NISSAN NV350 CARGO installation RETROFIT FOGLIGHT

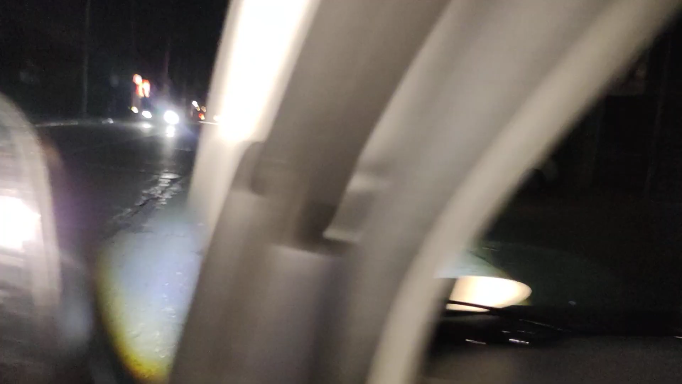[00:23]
walang fog light to ha Ah, walang headlight, fog light lang to So ito yung low nya white Ito yung high nya Dilaw So pwede ito,